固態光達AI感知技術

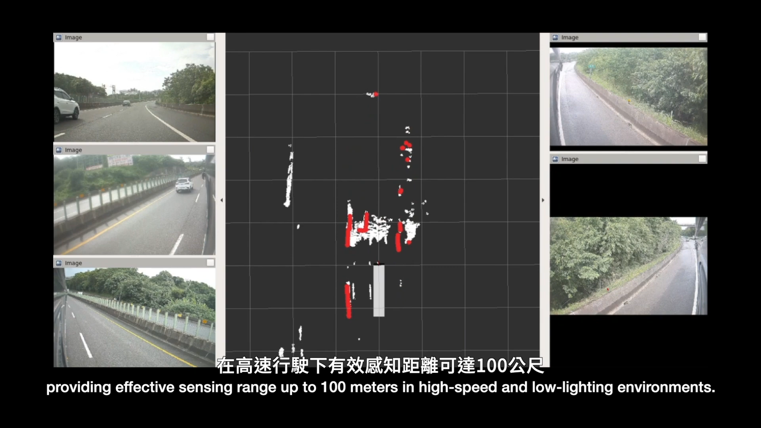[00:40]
在高速行驶下有效感知距离可达100公尺。固态光达 AI 感知技术可以在道路上侦测可行驶区域，
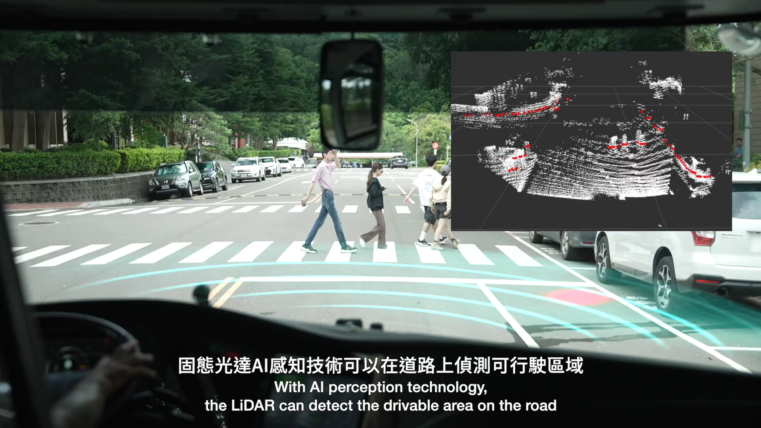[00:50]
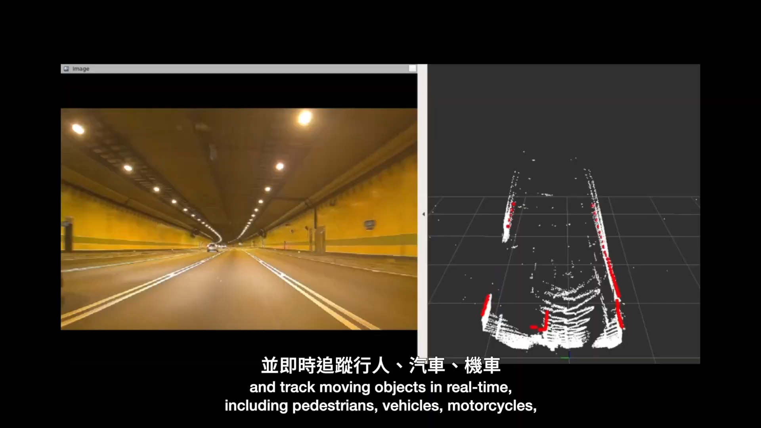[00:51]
并及时追踪行人、汽车、机车，侦测精准度可达90%。